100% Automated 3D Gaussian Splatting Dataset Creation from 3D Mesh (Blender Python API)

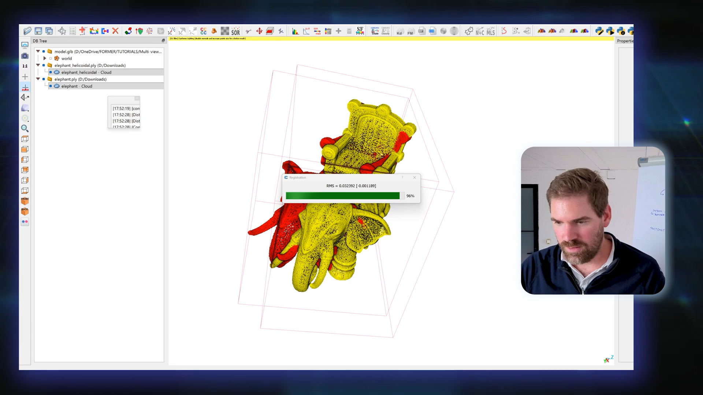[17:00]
It's good, but I need to adjust scale as you see.
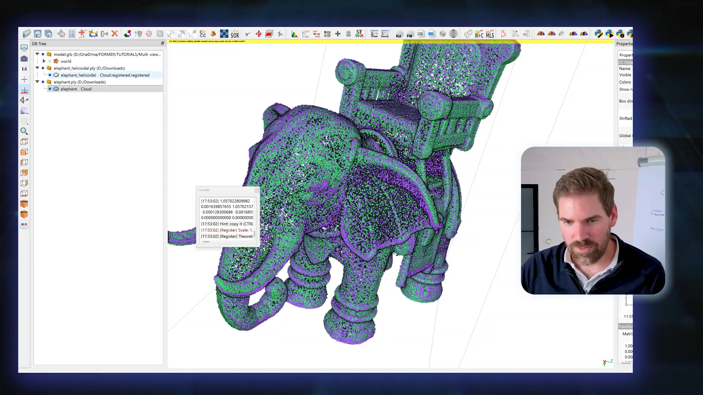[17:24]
And from there, we should be able to do a cloud to cloud distance.
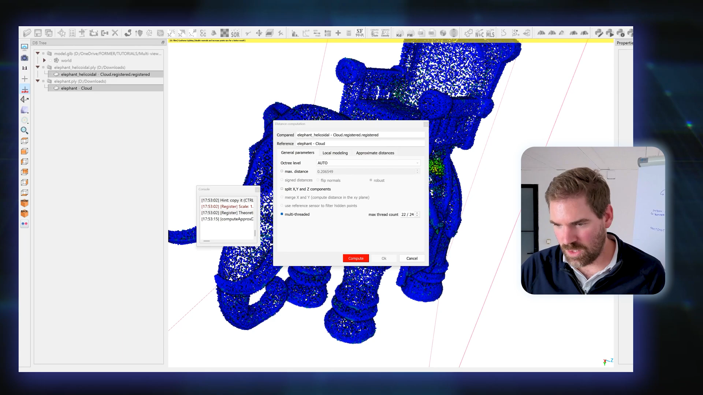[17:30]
And that's it. Compute. Okay. The difference is, is held here. And you can showcase normally the Scala field. Show histogram.
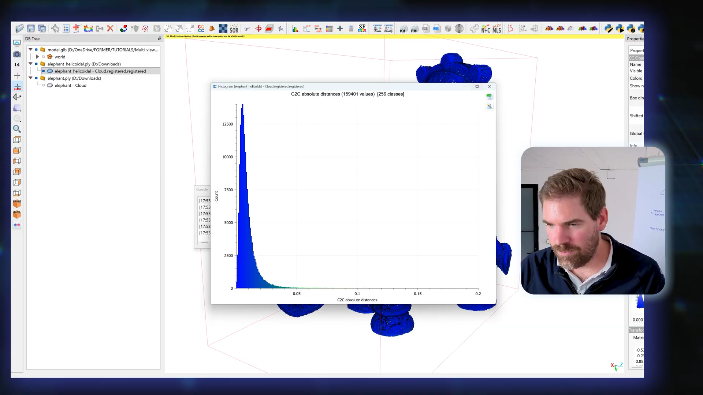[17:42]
Yeah. Cloud to cloud distances. So it means that we have something above three centimeters, but it's not metric-wise.
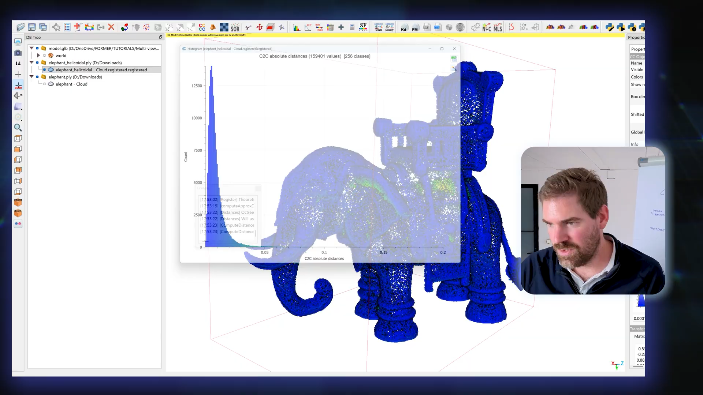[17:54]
It's still interesting to see that you have some kind of differences between the two point clouds. I will stop here the mumbo-jumbo.
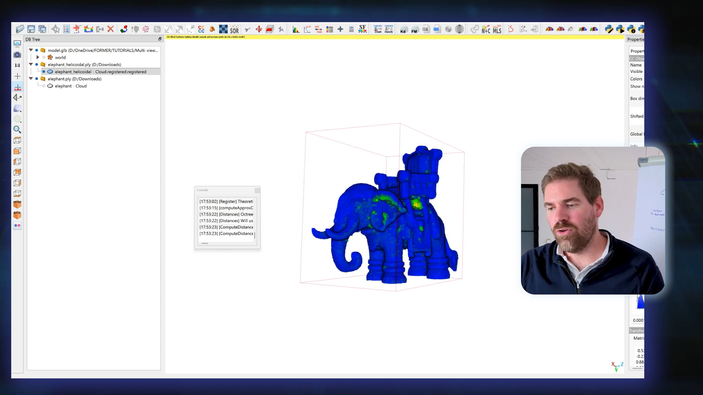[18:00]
This was just to show you that with two different configurations, you see that,
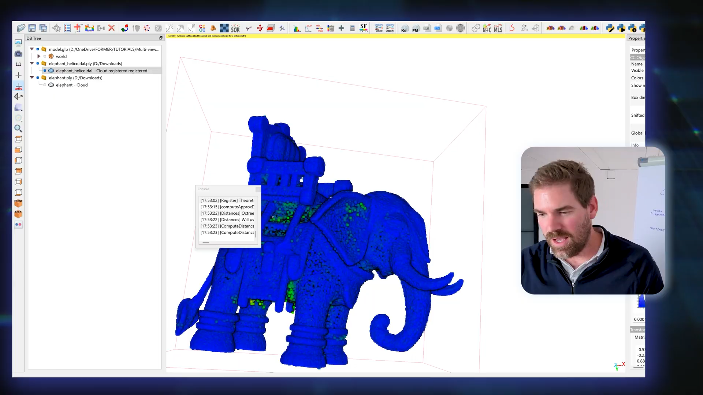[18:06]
I guess, from the helicoidal, because this is the helicoidal, you are missing some components.
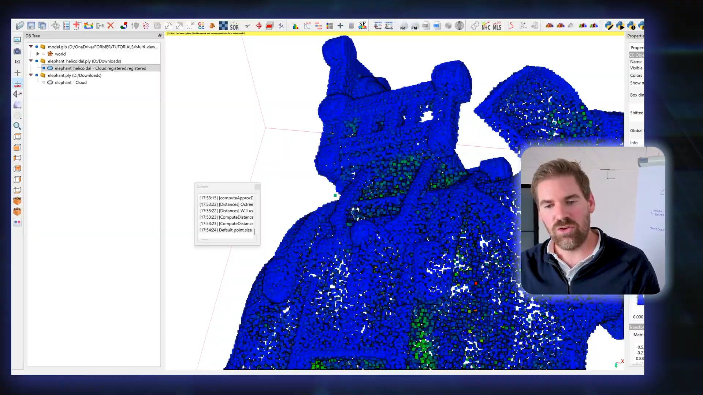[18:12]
We could take the ground truth, which is this one, put it to scale and see what we have. And this is normal.